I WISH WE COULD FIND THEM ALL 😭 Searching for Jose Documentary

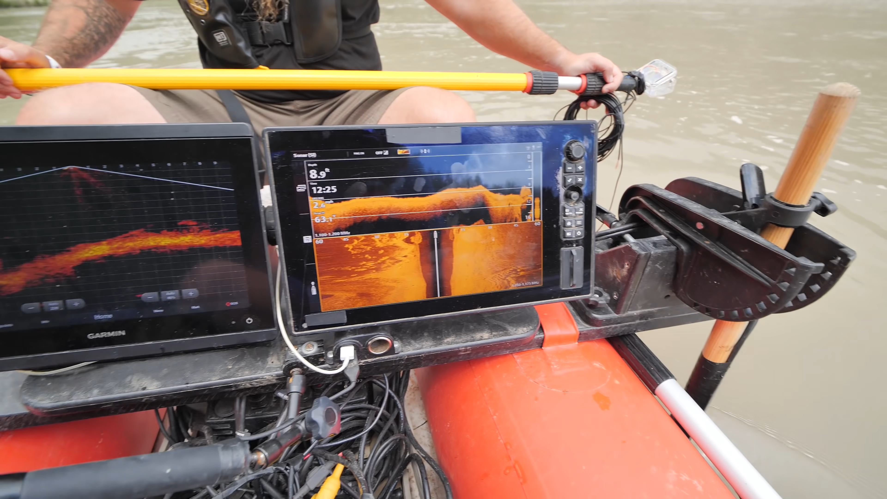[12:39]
Now there's the rocks. Okay. But here it is again. Right here. Yep. Here it is again. Right there. That's not normal right there.
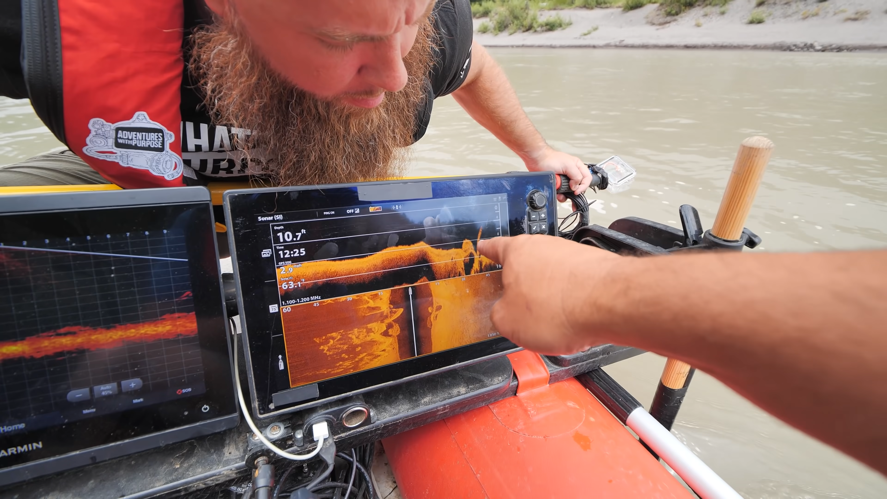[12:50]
On screen: depth 10.7 ft
And again, it's wedged into the rock there. How deep? Uh, top of it's five feet. So I mean, you'll be able to tell just by dragging your pole. So yeah, just drop your pole in. Do you see it?
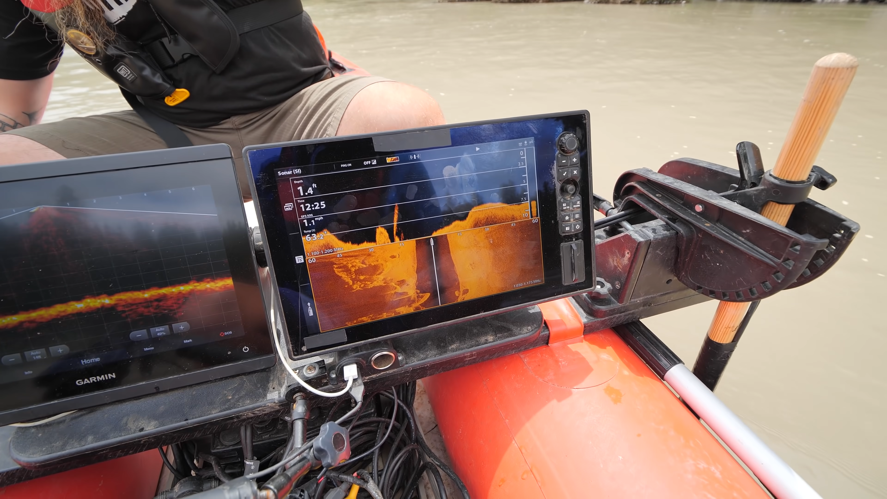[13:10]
Not yet. Let me just, let's get this over it. I put it on this side cause I'll park this right over it with the, uh, the lights go. So some, from 12 to eight is four. And another foot.
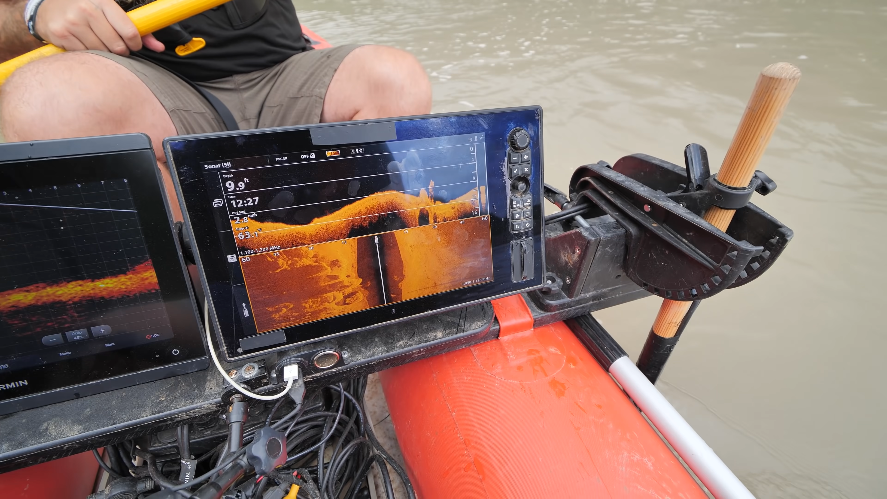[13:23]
On screen: depth 9.9 ft
Five and a half. Six. All right. So let's try coming in and angle to it.
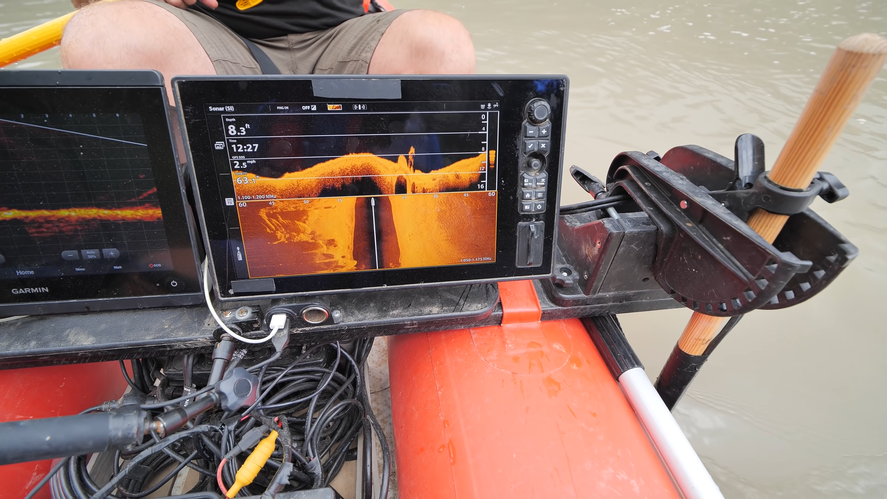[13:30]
Cross that. Cross river.
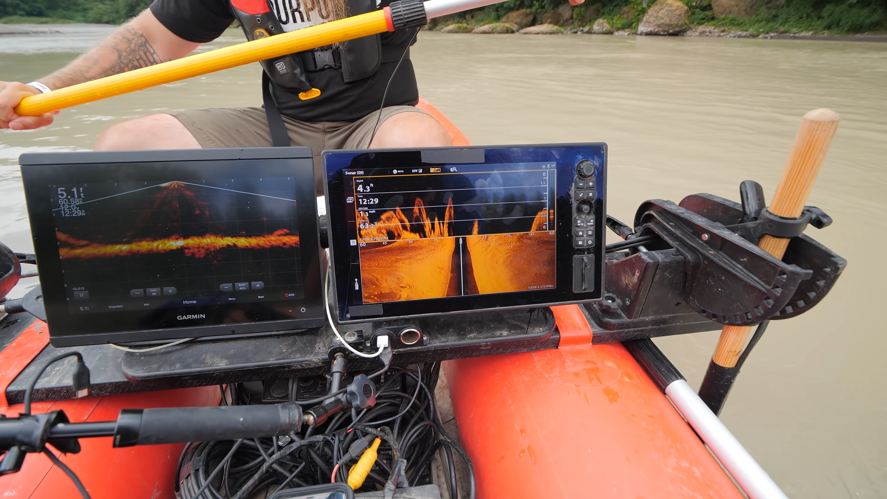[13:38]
I'll just park us right over it. I'll just hold us in position then. Okay. All right.
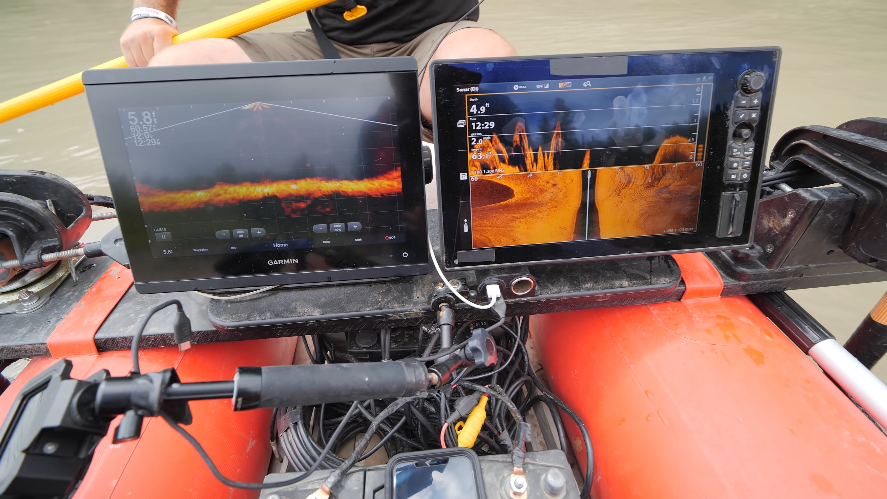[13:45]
I'll try to get our life scope on it.
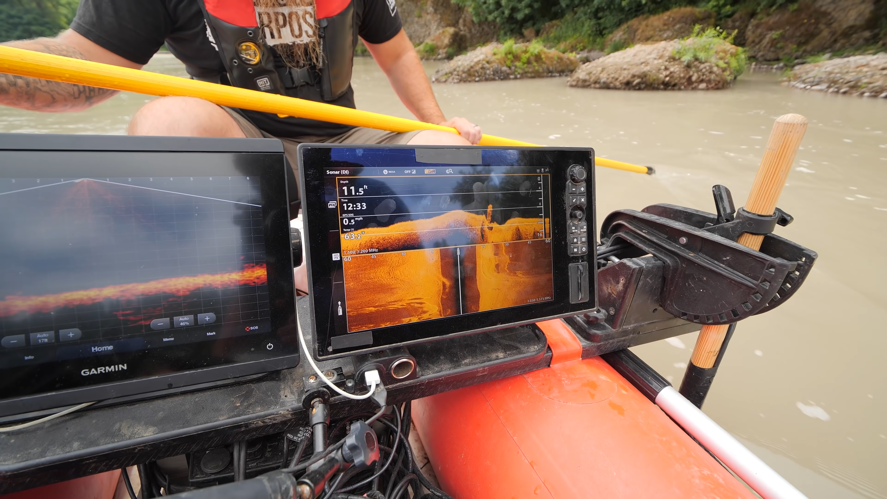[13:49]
Really smooth. That's the, that's the thing.
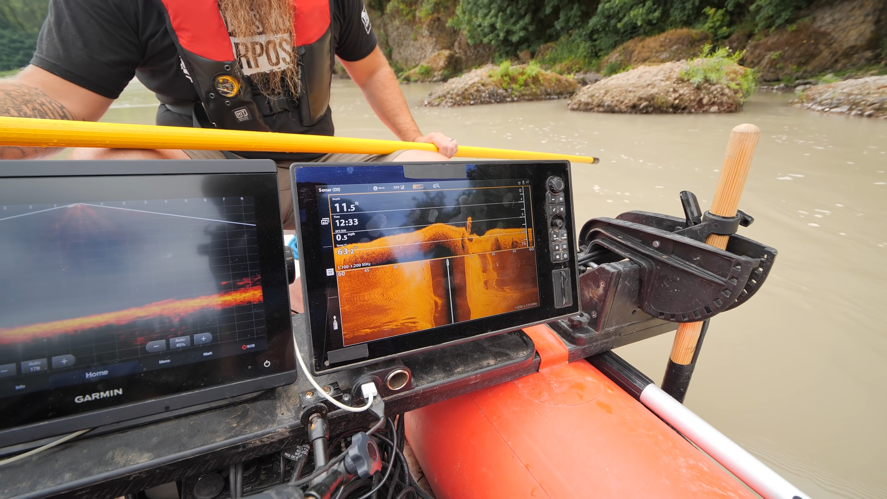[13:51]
There's no limbs at all. I can see all the down imaging again.
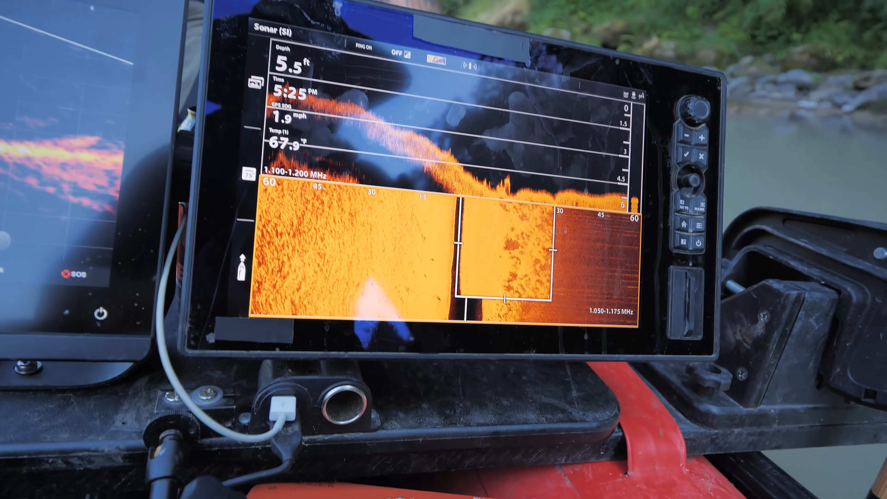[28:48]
On screen: depth 5.5 ft, speed 1.9 mph
so it's still off to the on the
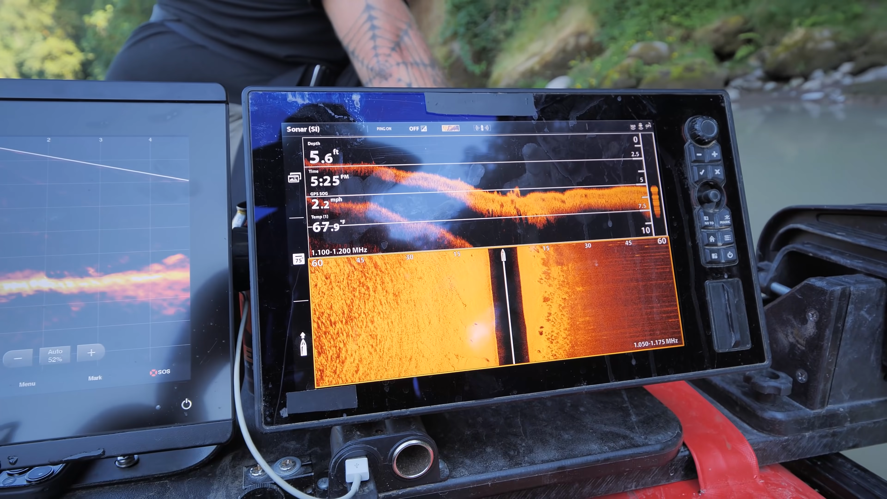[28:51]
On screen: depth 5.6 ft, speed 2.2 mph
shore side so i think it's just a rock we'll go back over it again
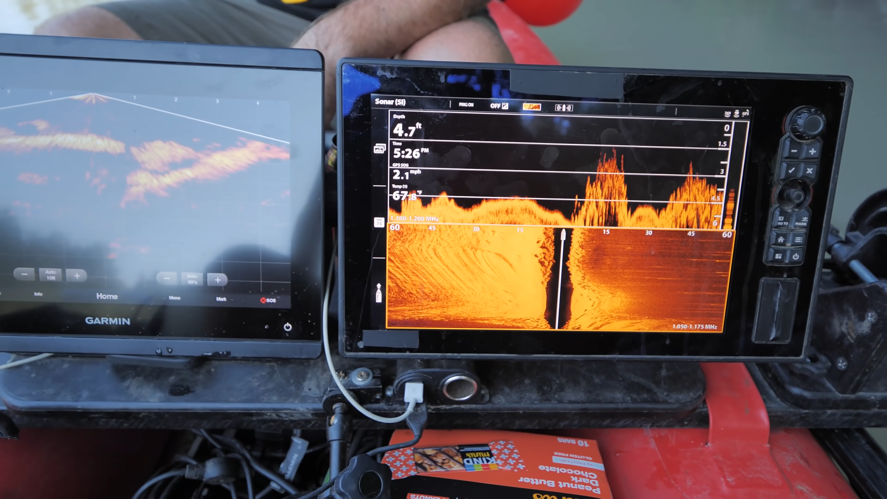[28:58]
On screen: depth 4.7 ft, speed 2.1 mph
a lot of rock and that's the pound of this area just all the rocks that are in here could be that stick right there
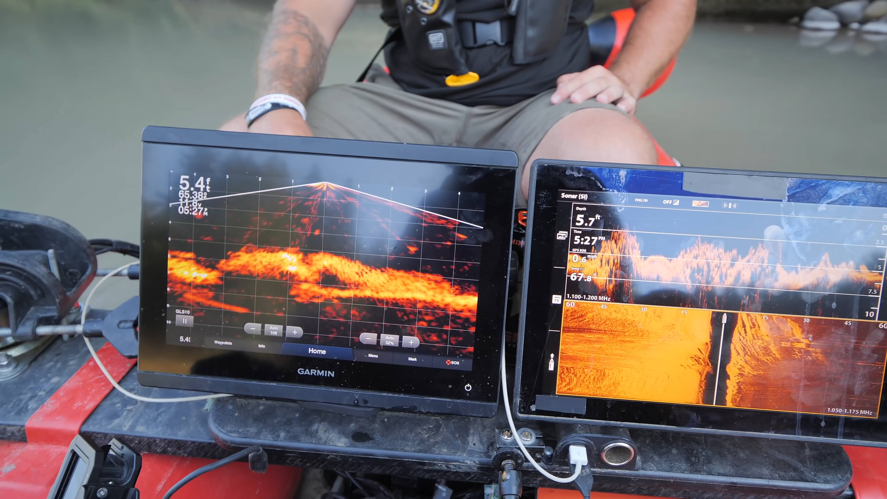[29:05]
not what i'm looking for i'm not sure if you can see it right on that little rock island there's a shoe on there and then we're coming up to this this and my uh